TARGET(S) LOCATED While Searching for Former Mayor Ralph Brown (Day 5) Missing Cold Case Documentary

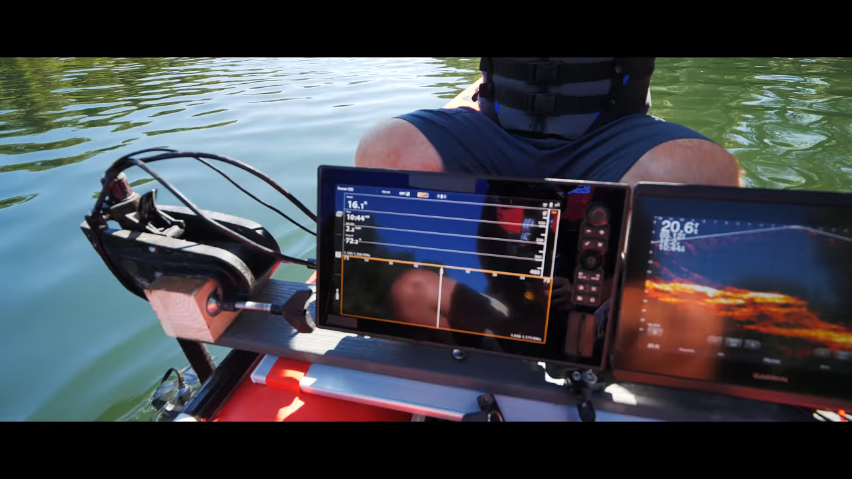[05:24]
For those of you who have never seen how sonar works before, we're just going to explain this real quick. Oh, something big is down there already.
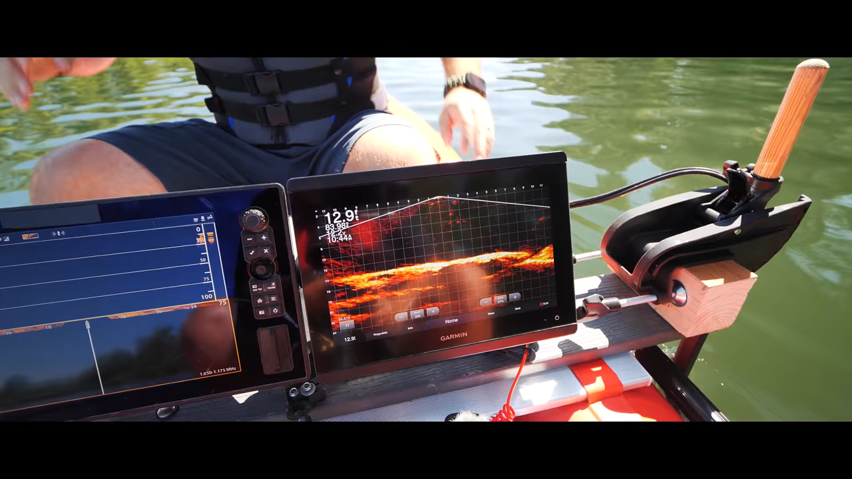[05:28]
Anyway, we're going to explain how the sonar works. This one over here is our more of a picture in time.
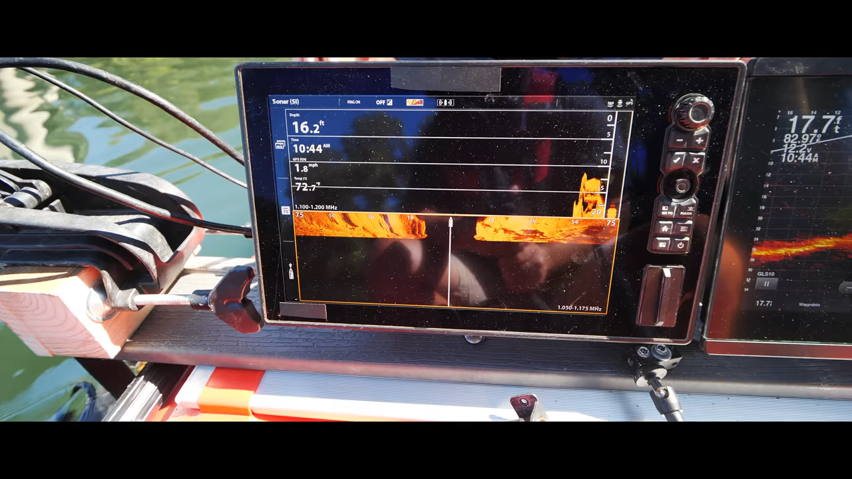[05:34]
On screen: depth 16.2 ft, water 72.7°F
We have a down imaging and we have a side imaging.
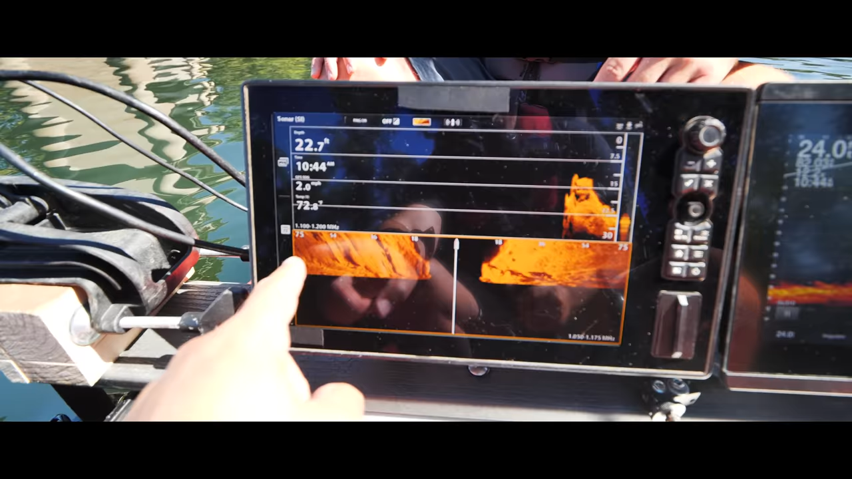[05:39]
On screen: depth 22.7 ft
First of all, with side imaging, we're casting 75 feet to the left and 75 feet to the right.
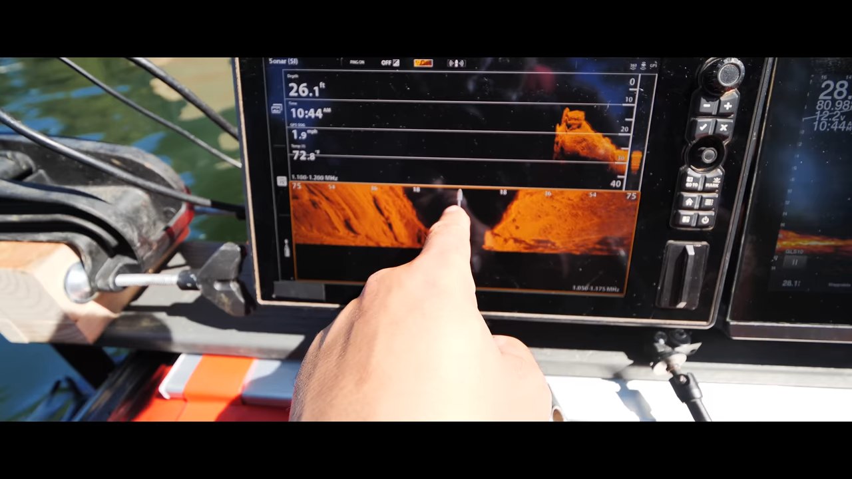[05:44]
On screen: depth 26.1 ft, speed 1.9 mph
This black water column here, or the black here that you see, is water column.
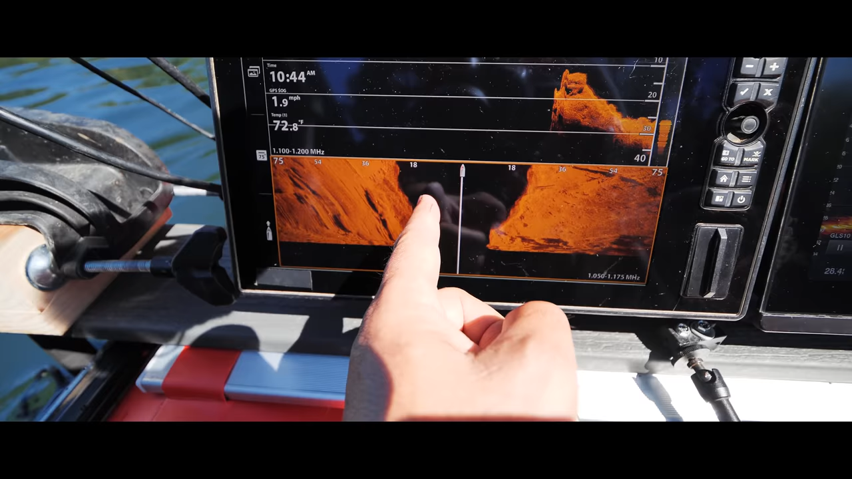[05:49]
On screen: speed 1.9 mph
So you have the boat in the middle and then water column down, and it's going to match. So it's 25 feet, and then you see these grid lines, 18, 36, 54, 75.
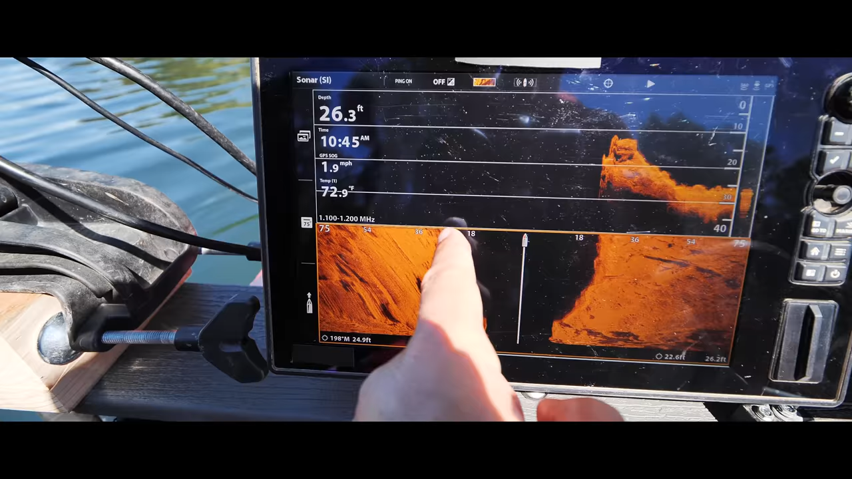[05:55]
On screen: depth 26.3 ft, water 72.9°F, speed 1.9 mph
Those are the grid lines to help, you know, gauge what the depth is here.
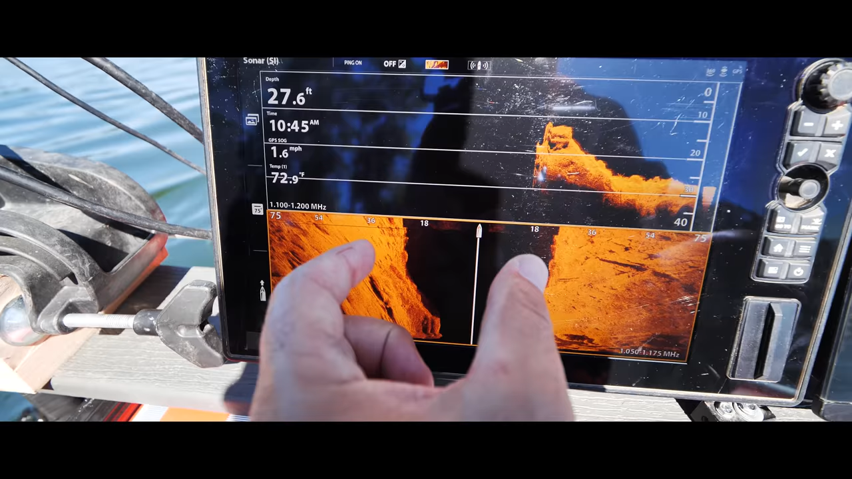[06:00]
On screen: depth 27.6 ft, water 72.9°F, speed 1.6 mph
So as this goes up and down, you're gonna see this come in and out to get shallower and deeper.
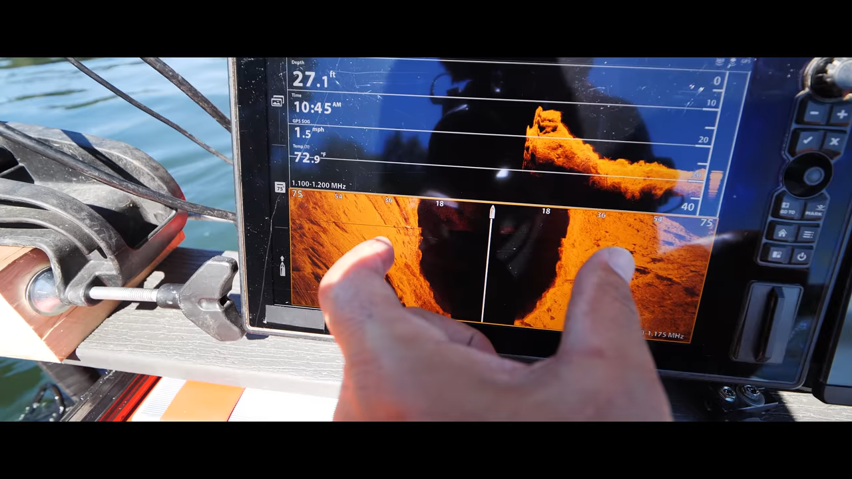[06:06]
On screen: depth 27.1 ft, water 72.9°F
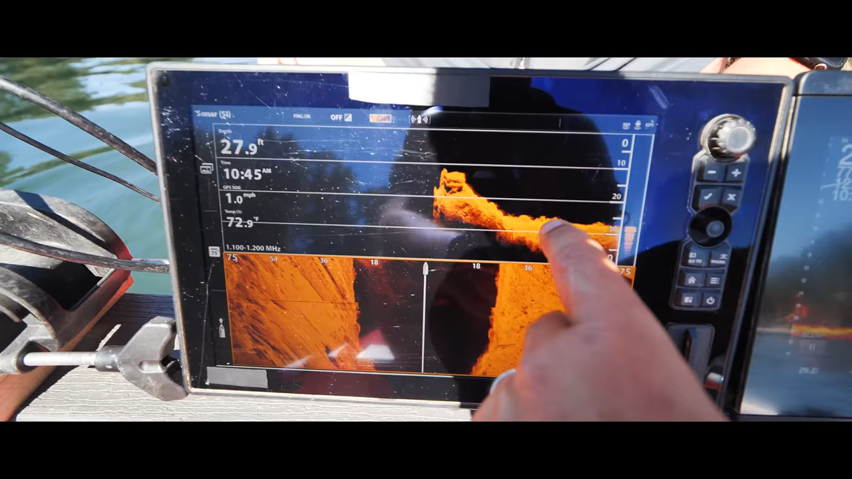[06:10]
On screen: depth 27.9 ft, water 72.9°F, speed 1.0 mph
For this one over here with the down imaging, same thing, it's got grid lines, so 0, 10, 20, you know, 30 feet and so 28 feet.
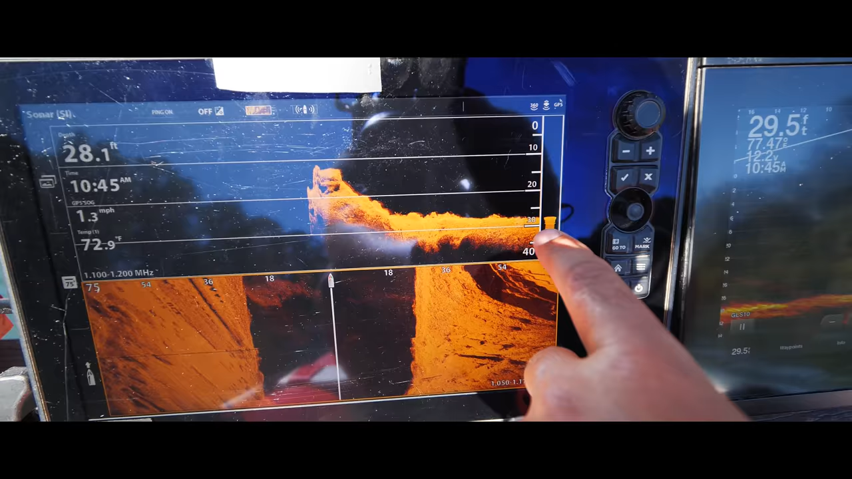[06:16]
On screen: speed 1.3 mph
And see that black, how it stops there at the bottom of the river, so 27, 28 feet.
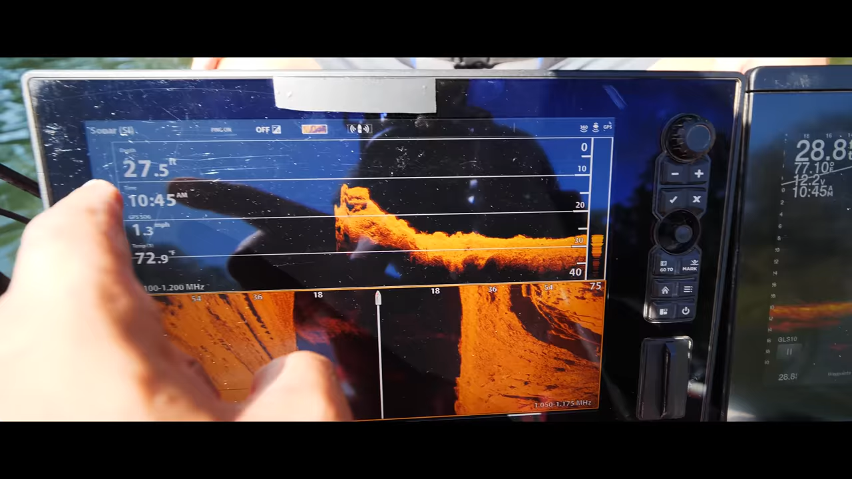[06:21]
On screen: speed 1.3 mph
This one over here is real time, this is live scope. So this is an actual, what's happening in real time.
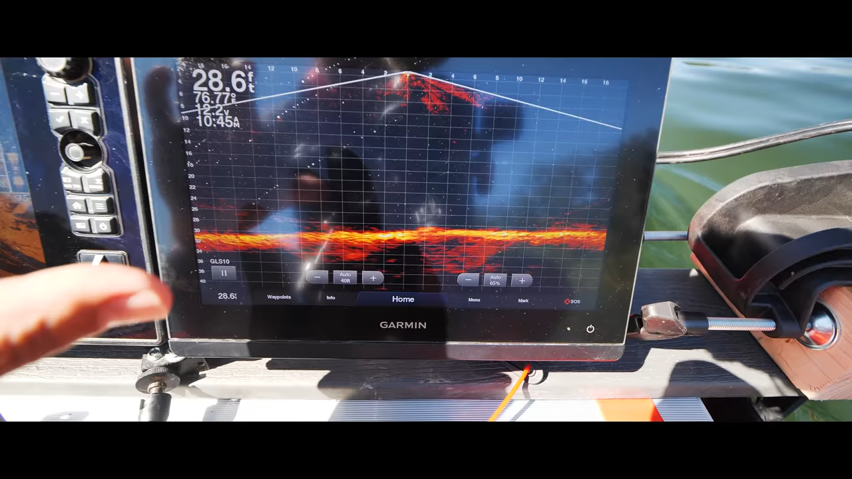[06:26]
So if a fish swims by, you're gonna see a fish swim by.
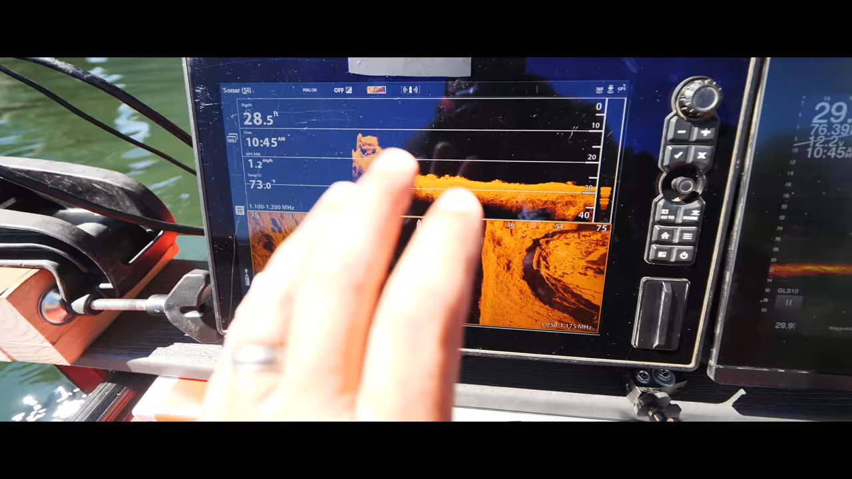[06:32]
On screen: depth 28.5 ft, water 73.0°F
Whereas over here, picture in time records what we've already been over. Between the three of them, we're able to triangulate.
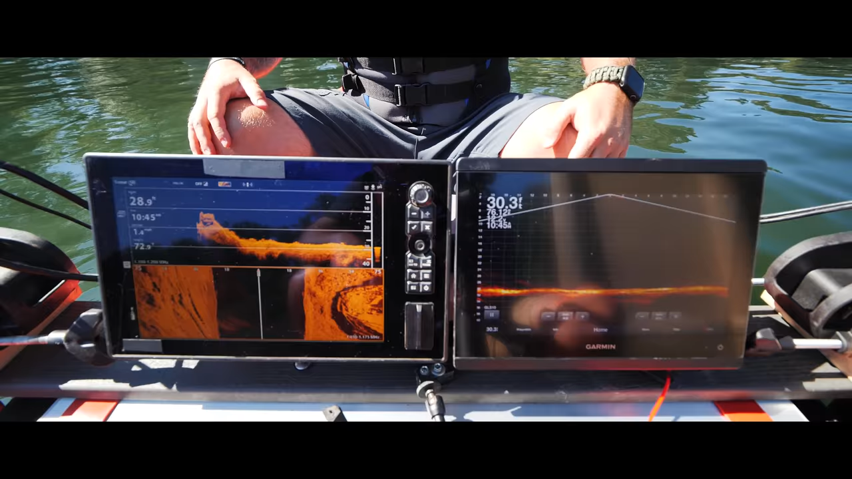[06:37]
If something is down there, we're going to see it. So this is the 219 bridge.